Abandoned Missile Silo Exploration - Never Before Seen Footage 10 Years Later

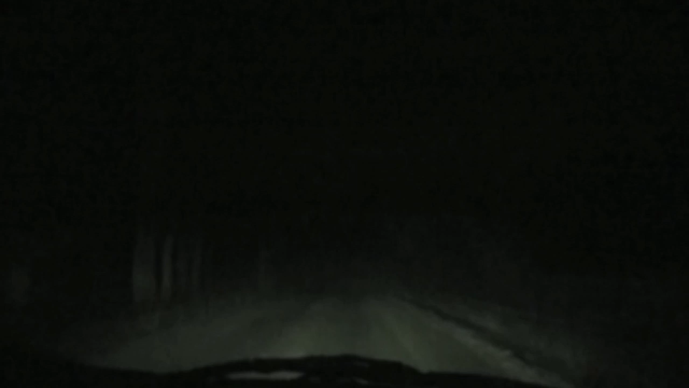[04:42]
Now we're on a creepy ass road. This fucking is a creepy, this is a creepy ass road right here. Who knows what we're going to see. It's all like 3D air. I cussed them out for killing my old car. Bastards. Wow. What? It's just creepy. Looks like we've got a giant ass hill to go up. Man, the guys at the house on that road trip, they would love... Because they were trying to find an old country road and they were looking for a gravel road.
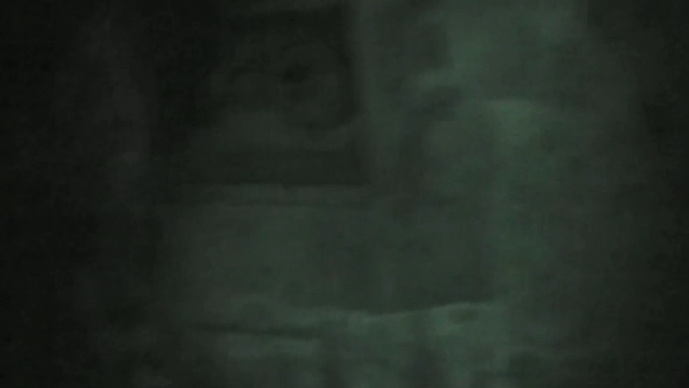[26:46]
As you can see, there's a lot of graffiti on the wall. Right now, I'm just in the little tunnel bay. There's this guy.
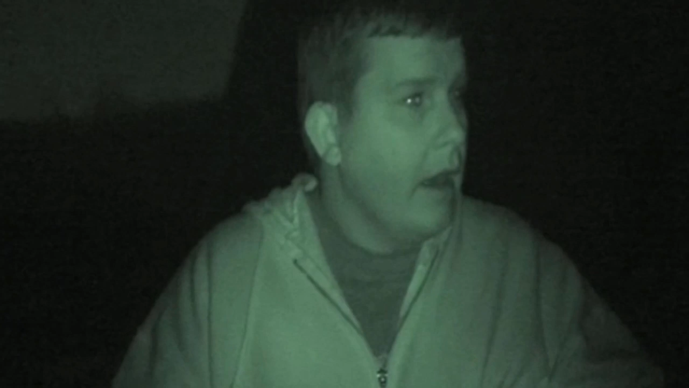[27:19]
Yeah. That's not original. No. No.
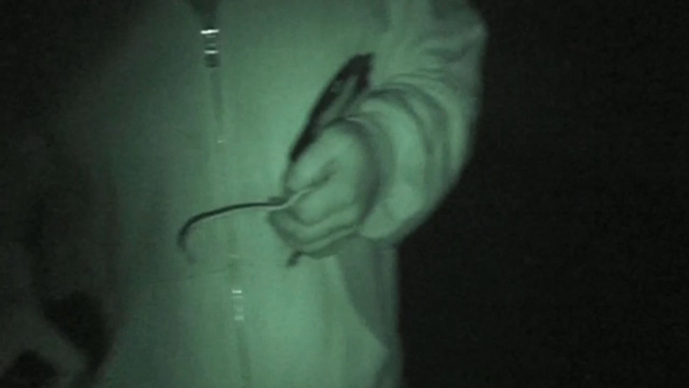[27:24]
That'd be... Why did they put that there, you think? Jake, every time, he steps right in the fricking mud.
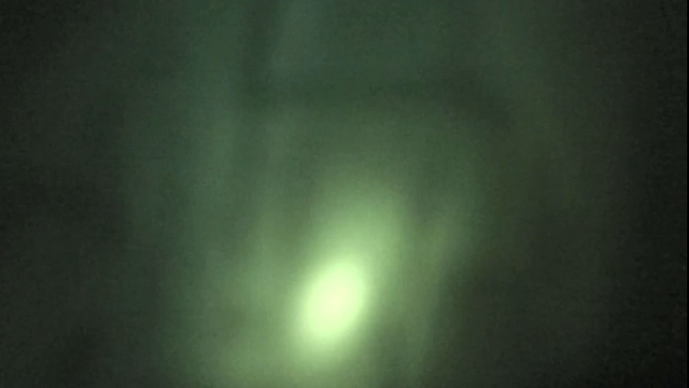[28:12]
At least two feet thick concrete. Rebar reinforced. And that's not just any regular rebar. Yeah, that's extra thick rebar right there.
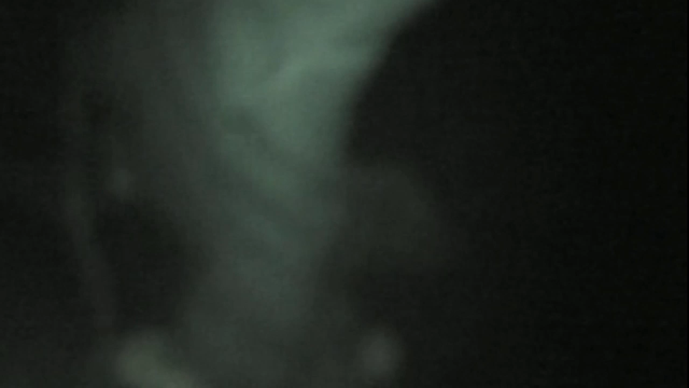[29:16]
Okay, now I was wondering if it might be painted circles so they know where the hatch is.
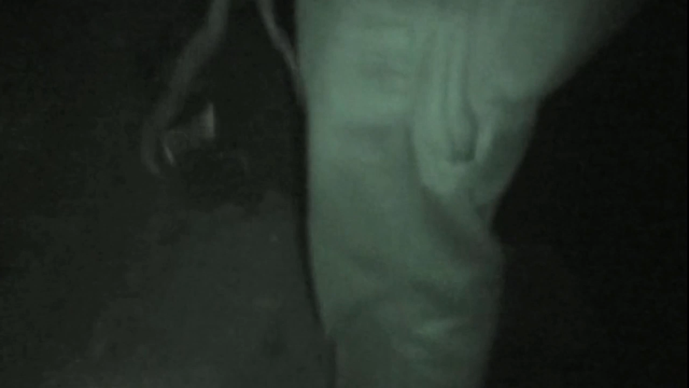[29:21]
No, it's just that this is dirt, and this is dirt, and the water leaked.
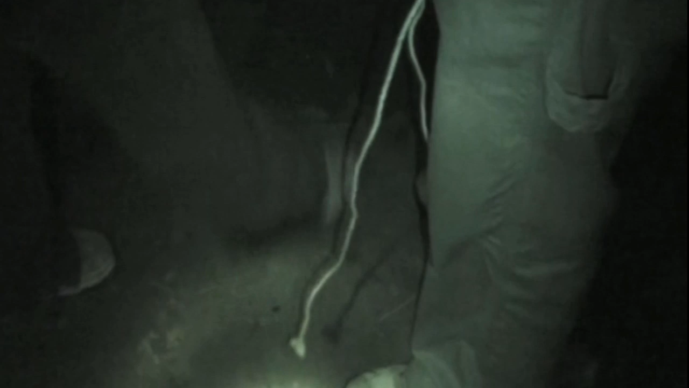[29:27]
Do you see water on the underside of that? Yeah. I think that's the one that's cemented shell.
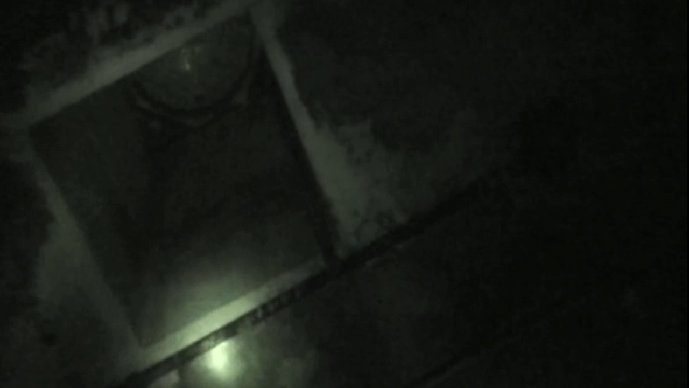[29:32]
It's still in. It's still in. I don't want to fall down. There's another one. I would prefer that one person across the side is in front of me, and one one is behind me. Okay?
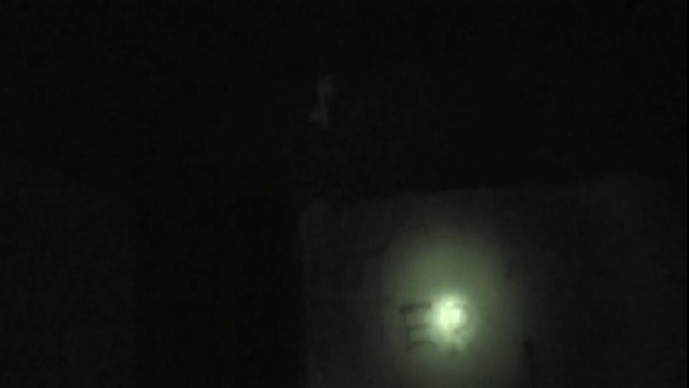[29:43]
That's right. We're entering, even though it says they're not entered. Oh, that makes a creepy noise.
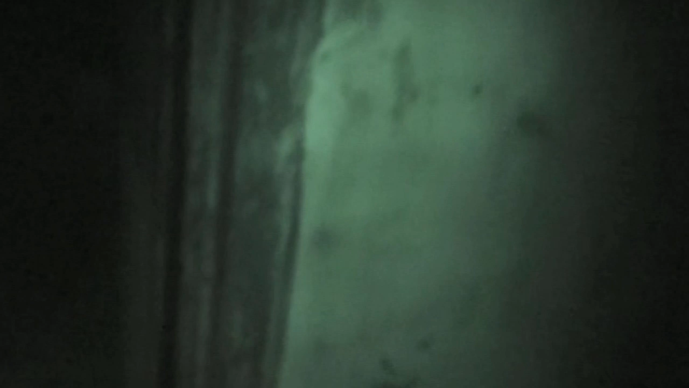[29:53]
It seemed like there was more light last time.
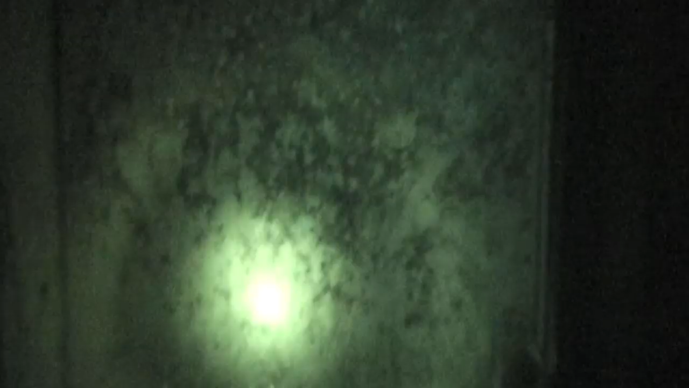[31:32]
This is, we're getting back in the wood, you can see by like the mold, this at one time was doing full up the top. You know?
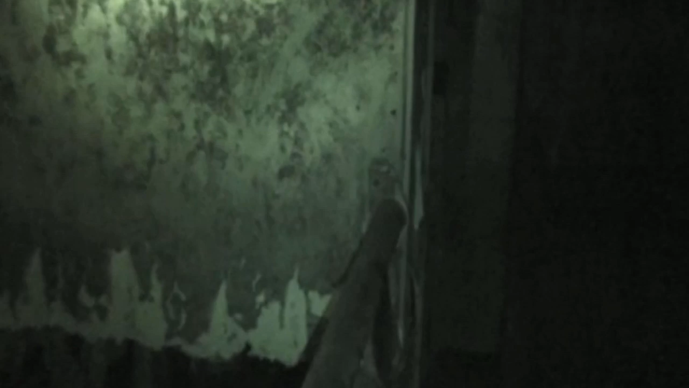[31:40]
Maybe that's why everything looks like it was on fire. It's just all molded. I think it's all molded. Which means it's not very healthy for us. Right now. Why?
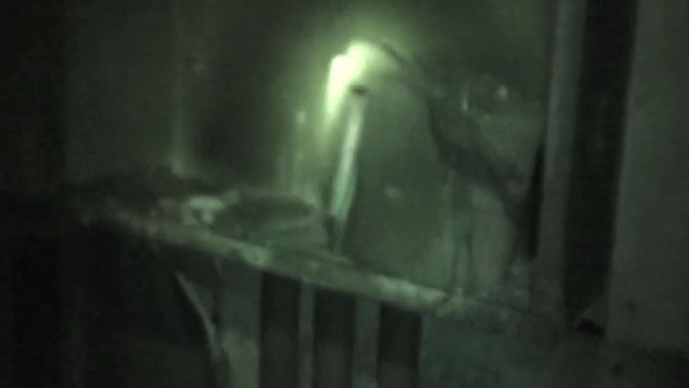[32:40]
There's an old rusty space heater. The wire and everything is all melted.
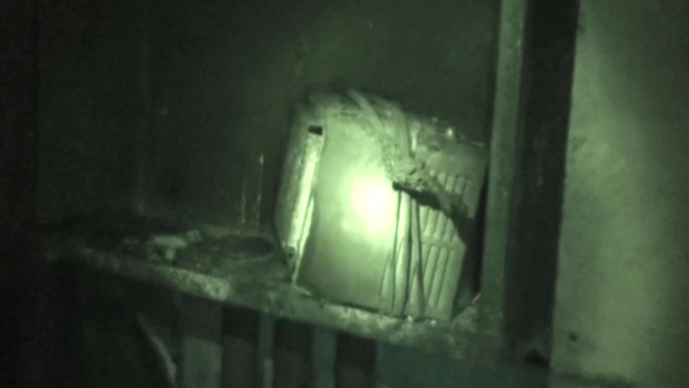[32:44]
See there's cables all along here.